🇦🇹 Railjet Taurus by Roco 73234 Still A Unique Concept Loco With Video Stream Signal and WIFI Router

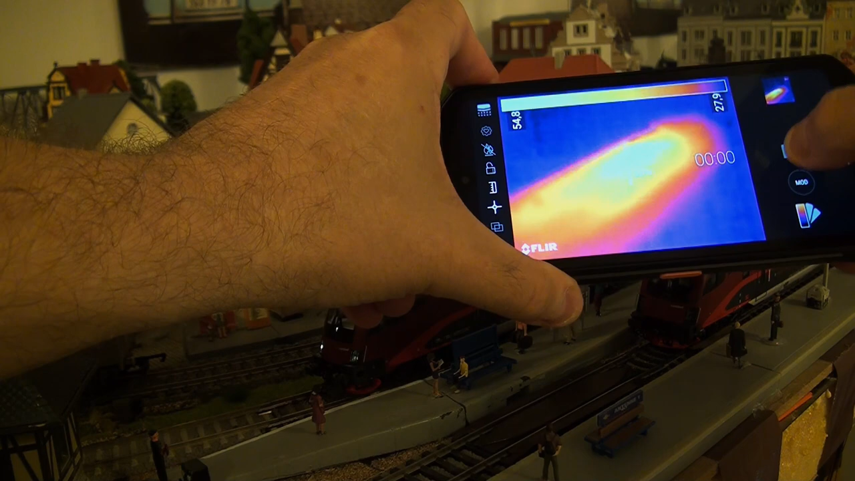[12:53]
Please bear in mind that these results are with the main case on, so the inside value is definitely much higher, especially on the capacitors area.
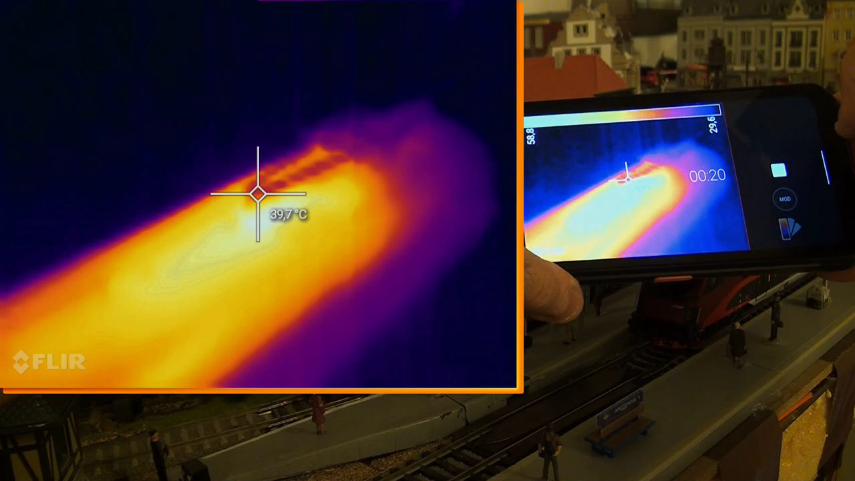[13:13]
On screen: spot 39.7°C
One of the notable and probably beneficial effects of this concept of a video locomotive is that after you can see your own diorama from the track level at once,